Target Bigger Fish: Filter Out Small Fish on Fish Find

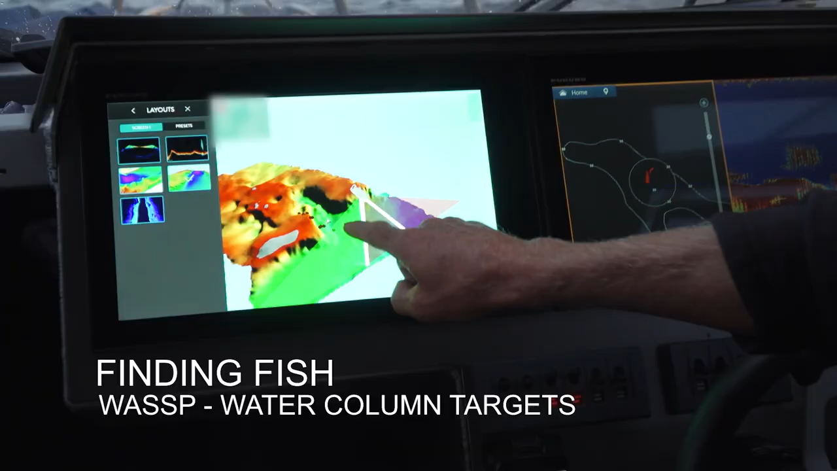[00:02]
And I'd expect those guys to be kingfish.
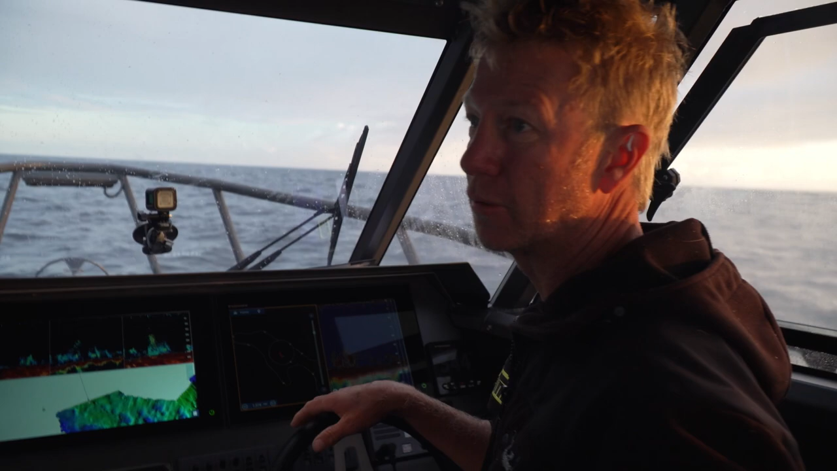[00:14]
So we've run out from our anchorage. There's a bit of a pin showing on the chart here. And because I don't really know the area, the first thing I'm doing is I'm just sort of surveying it. This side, my Freno electronics, you can see there's a lot of food down there. It doesn't look like any large predators.
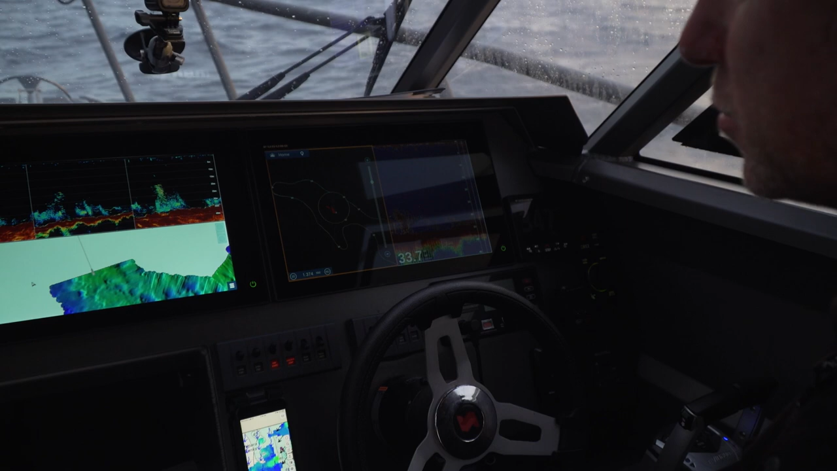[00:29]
And this one with the wasp, as you can see,
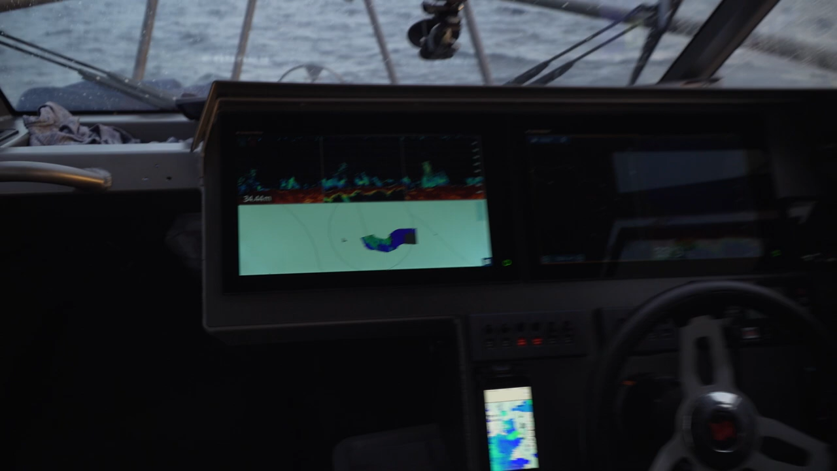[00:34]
is everywhere I go here, I am drawing a map.
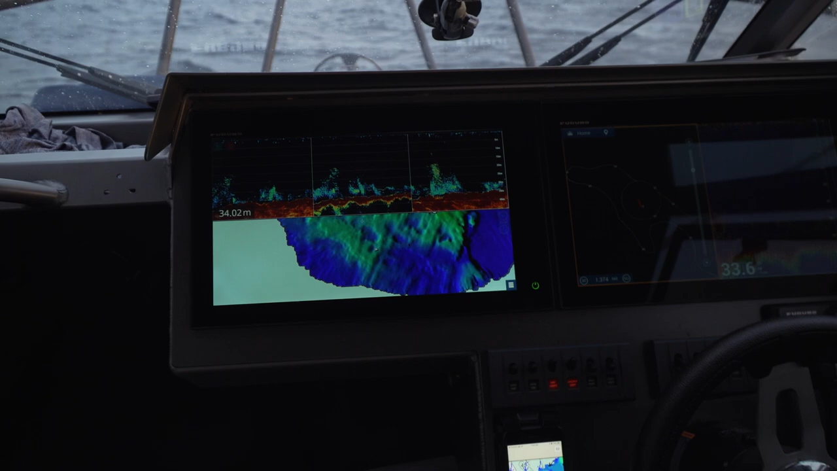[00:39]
On screen: depth 34.02 m
Not only am I drawing a map, it's drawing on the map these little water column targets, which are larger fish. And that's because I've put in the frequency. I don't want it to show me any of these smaller bait fish, Mau Mau, that sort of thing. I just want it to bring up on the chart a representation of where the larger fish are.
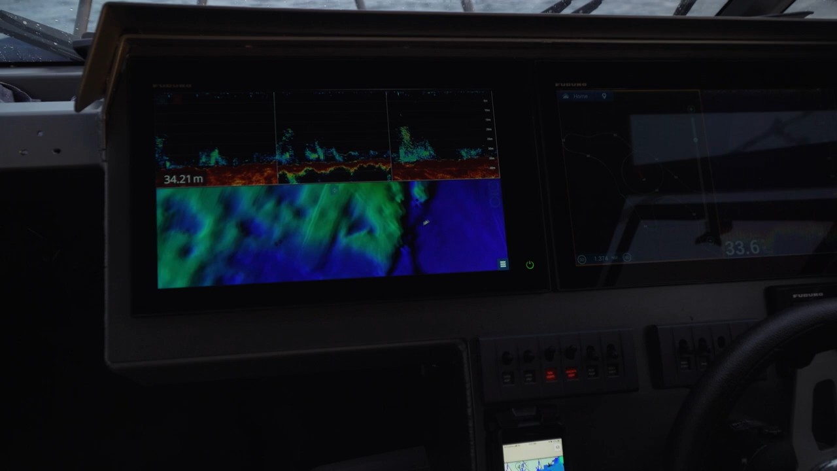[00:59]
On screen: depth 34.21 m
And if we zoom in, you can see these dots here are all hanging on the side of this little gut that's been drawn on the chart.
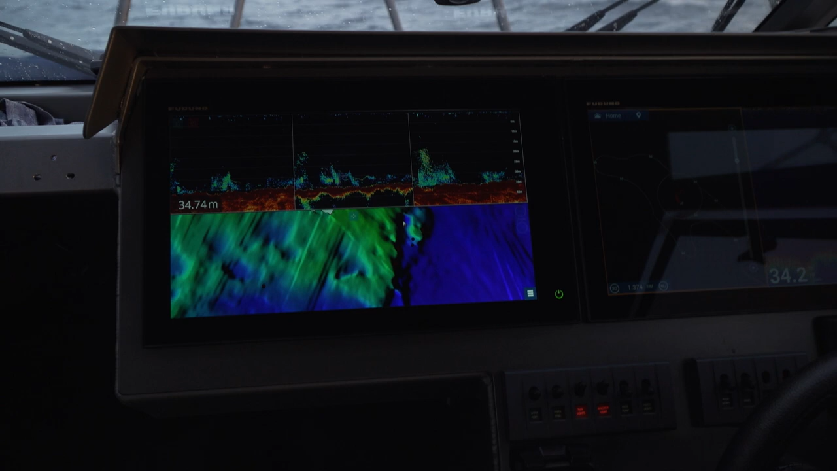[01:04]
On screen: depth 34.74 m
In fact, if I flick it into 3D, we'll probably get an even better view.
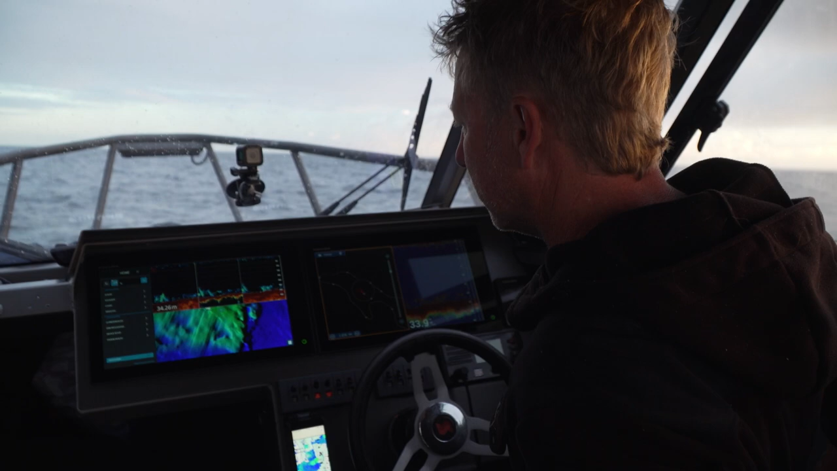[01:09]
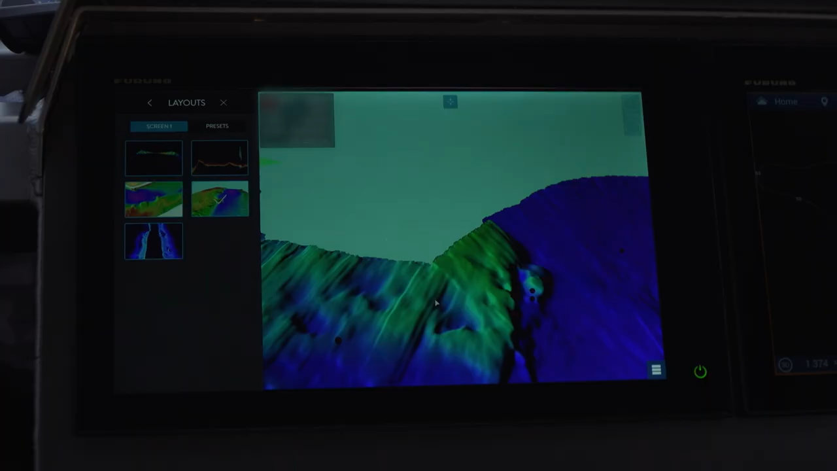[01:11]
There you go. If I rotate that around, you can see here we are in the boat up here, and down here. And down here, we'll rotate that around. All of this here, just mud out on the bottom.
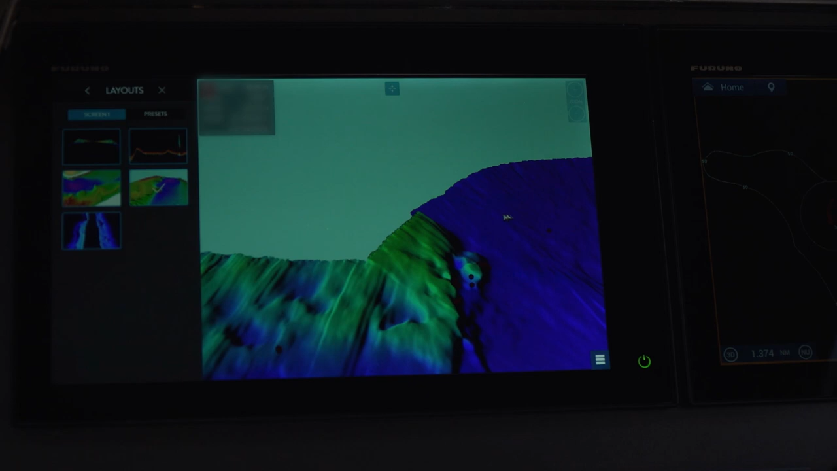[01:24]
And then when we spin around, we come onto these rocks. It's a steep drop, and as you'd expect, the fish are hanging just off the edge of the rock. And I'd expect those guys to be kingfish. But I'm still going to survey more of the area, just so I can figure out this morning where the fish are holding. And then we're going to try and catch them.
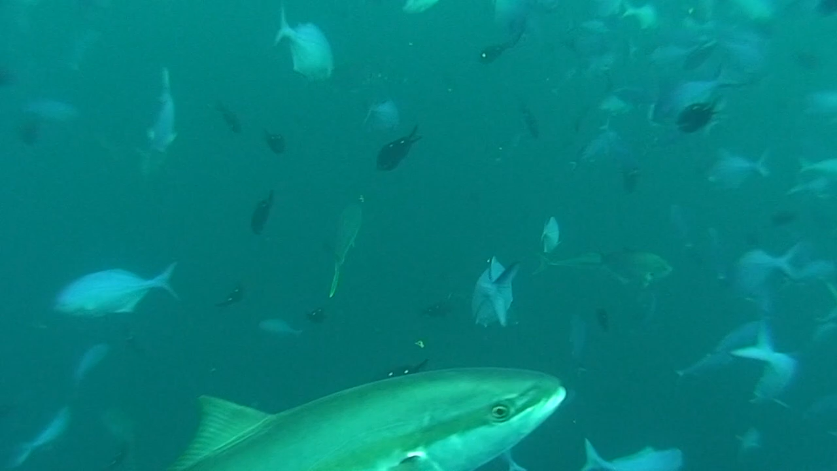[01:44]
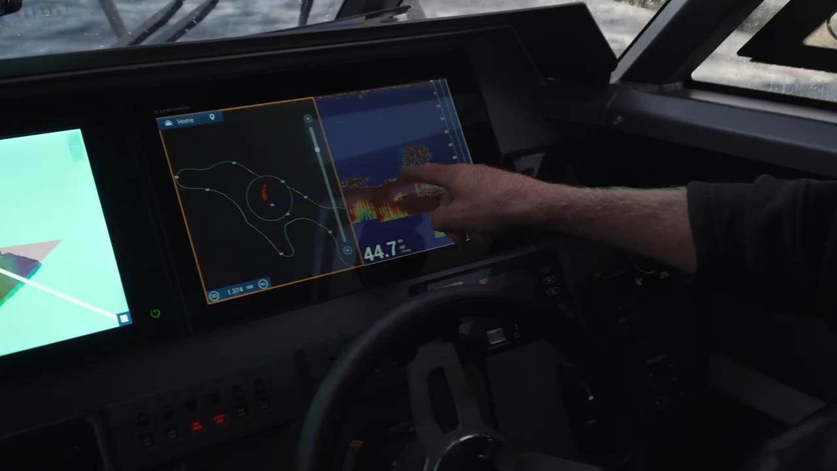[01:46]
Whereas when we look at our 2D display, just over the edge, there's a lot of bait.
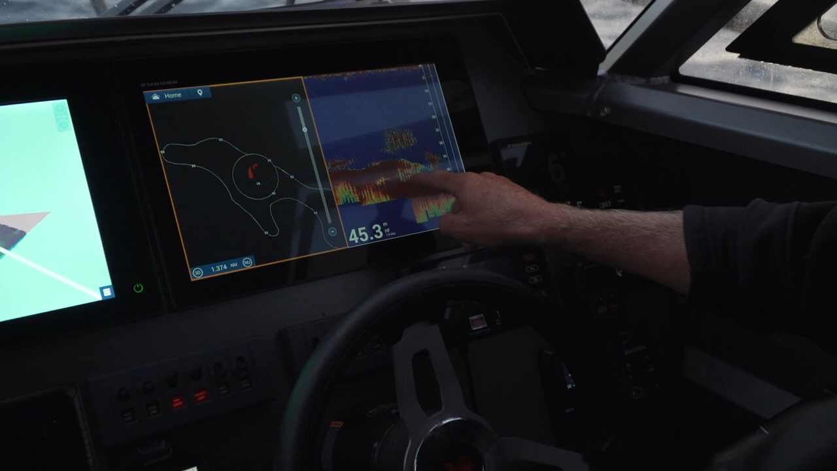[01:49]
And you could never pick a large fish from amongst that.
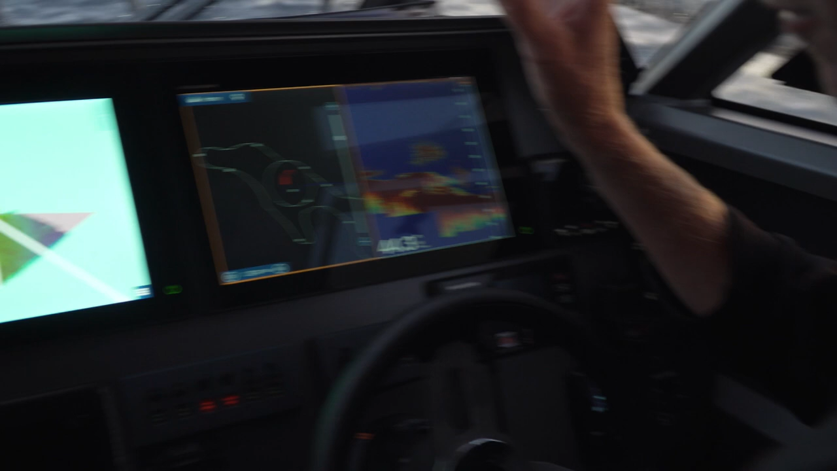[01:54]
But because I've filtered out all the small fish over here, and I've just got them showing me the targets of where the bigger ones are holding.
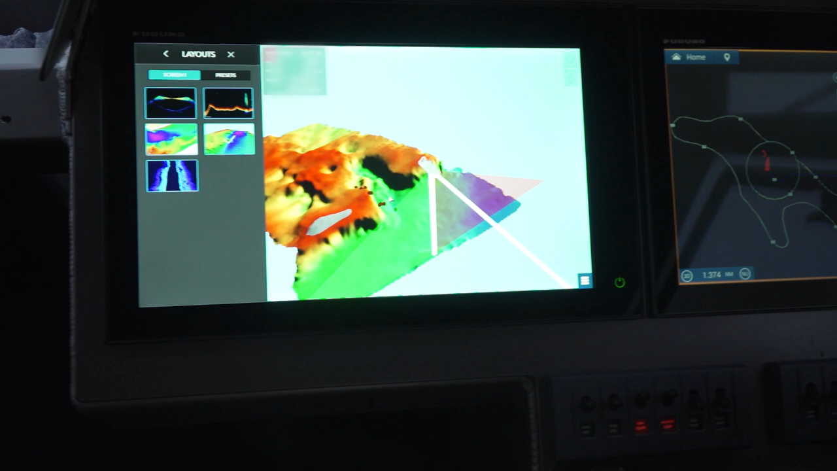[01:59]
And they'll be right in amongst those fish.